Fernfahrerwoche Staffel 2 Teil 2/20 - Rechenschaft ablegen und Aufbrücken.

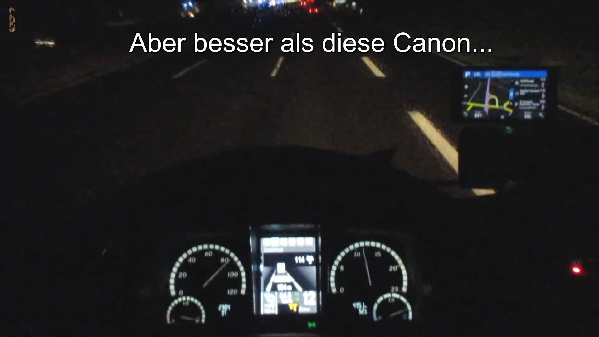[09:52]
Diese hier hat leider nur einen kleinen Winkel, also so klein. Und das ist auch Käse. die GoPro, die, da würdest du zum Beispiel jetzt hier links und rechts die Außenspiegel bald sehen können, ungefähr so, so breit, so ein Weitwinkel hat die. Das geht hier natürlich nicht. Das ist ein bisschen doof, aber mein Gott, es wird schon gehen. So, und so in der Zwischenzeit mal, ein Witz zur Auflockerung. Geht ein Cowboy zum Friseur, kommt da wieder raus, Pony weg.
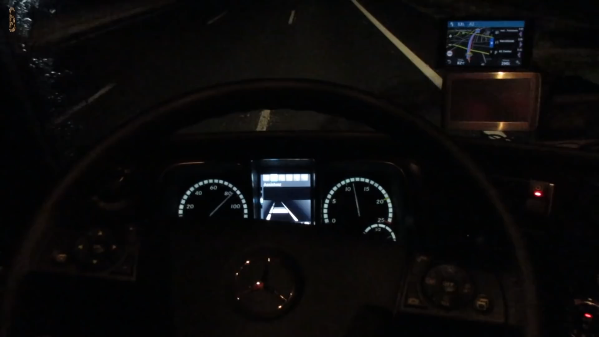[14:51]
Wie ihr gesehen habt, zwei volle Brücken aufgenommen. Und die fahre ich halt jetzt nach Berlin. 300 Kilometer. 10 habe ich schon hinter mir, aber ich wollte erst noch die Baustelle hinter mir bringen, weil in der Baustelle filmen ist dann doch doof. Das ist auf jeden Fall Fakt. Und sowas. Das ist der Rüttelassistent, weil ich jetzt auf die weiße Linie gefahren bin. OMG. Und 1.30 Uhr soll ich eigentlich weggefahren haben.